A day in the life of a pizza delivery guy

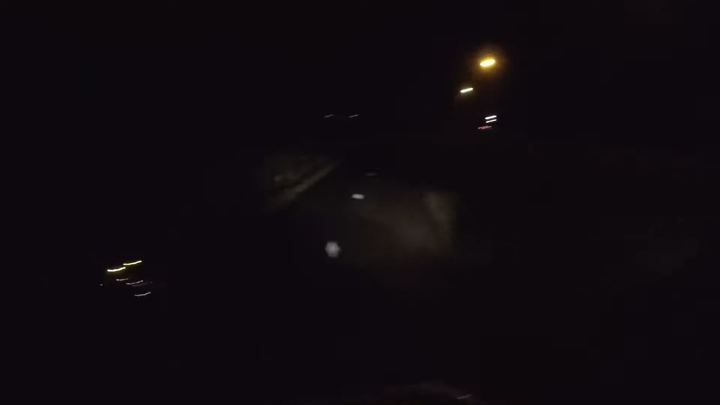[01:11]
what the fuck dude right in the middle of the fucking road of the intersection come on dude oh look at that oh oh please put your high beams off dude thank you oh that's that was a really nice car though
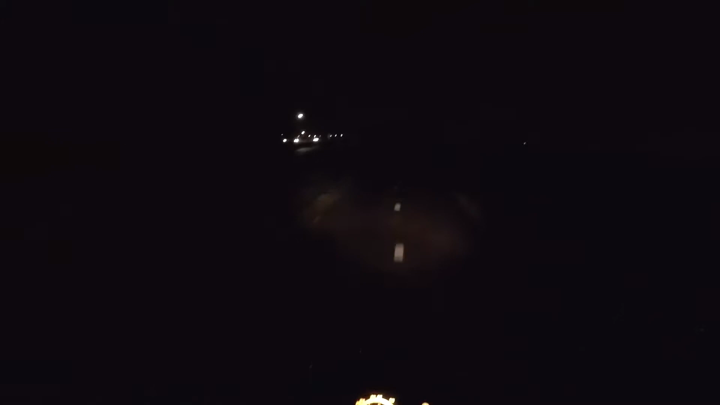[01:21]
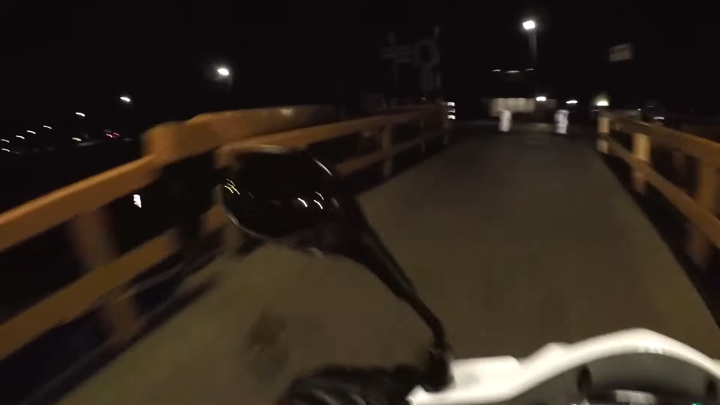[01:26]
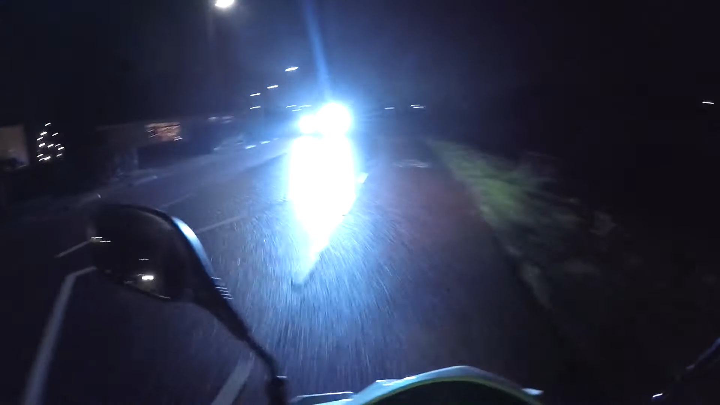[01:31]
ah dude what the fuck what the fuck dude are you serious second time someone put their high beams on i'm have i have my lights on what
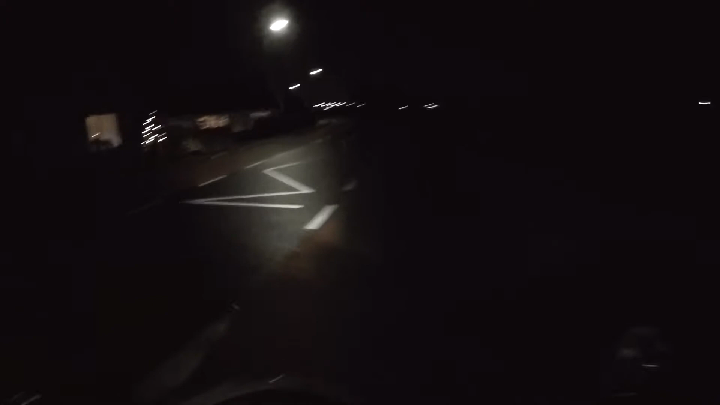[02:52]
He did stick out his hand though. That's actually pretty impressive for that person. I'm gonna wait for that dude. Just because I can.
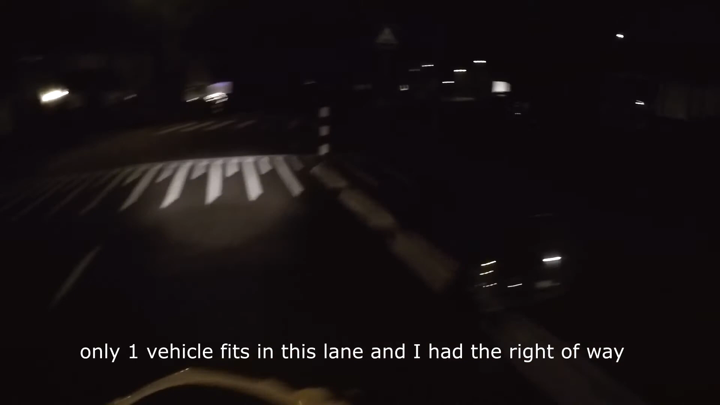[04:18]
Stupid ass motherfucker. I took the wrong turn because of him. Moll. I was already on the road. Why would he go first, man? I don't fucking get it. Oh, there's, there's, yeah. Yeah, you run.
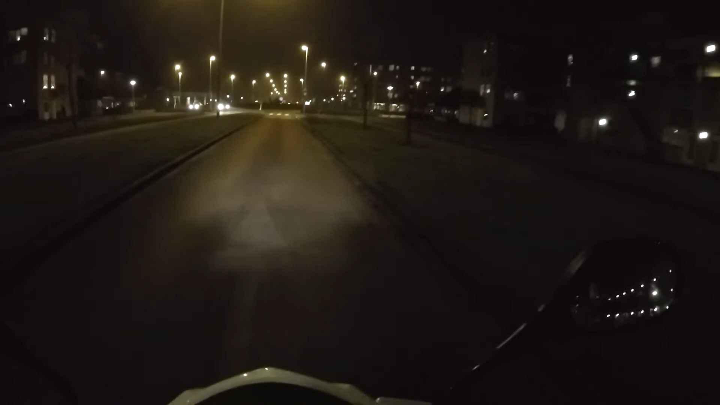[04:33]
Run. He ain't gonna run? No, he ain't gonna run. Yes, he is running. I knew it. I knew it. I freaking knew it. He was gonna run. Yeah, called it. Called it.
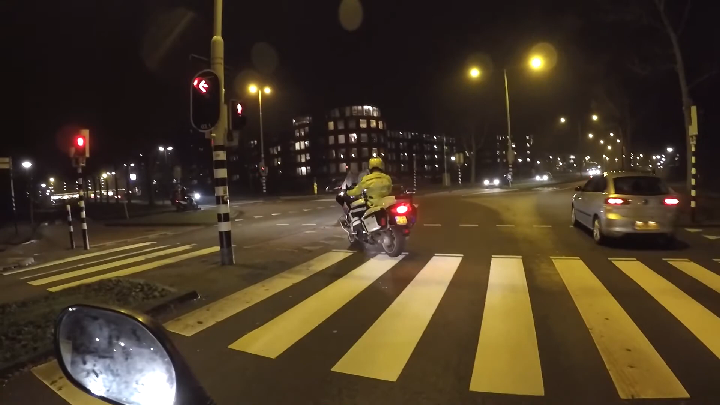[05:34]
What is it doing? Oh, shit. On the cyclist lane.
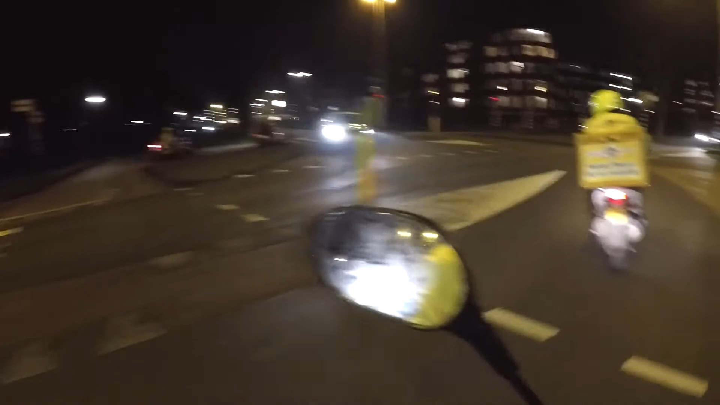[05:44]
What the fuck's he doing? He just ran that freaking red light. Wrong side of the road. Oh, fuck it.
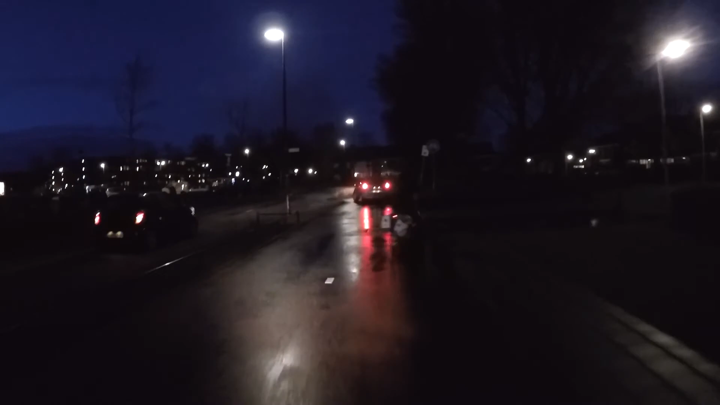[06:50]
What the fuck is that car doing? What the fuck? Dude, you're not allowed to ride there, bro.